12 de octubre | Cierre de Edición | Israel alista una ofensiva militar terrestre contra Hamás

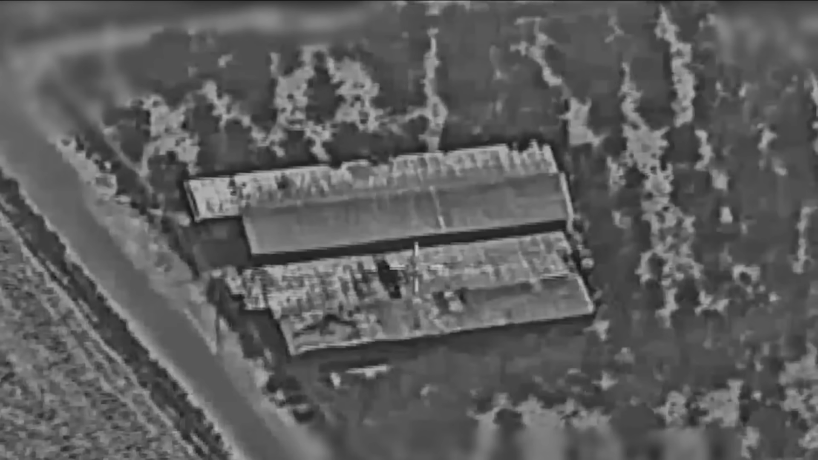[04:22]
En su sexto día de conflicto, la imparable lluvia de misiles israelíes hacia Gaza destruyó el edificio del Centro de Bienestar Social,
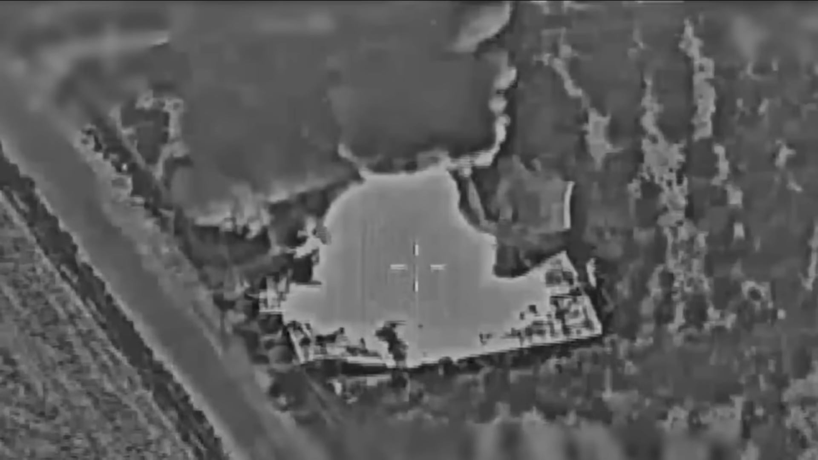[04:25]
dejando cientos de heridos y muertos.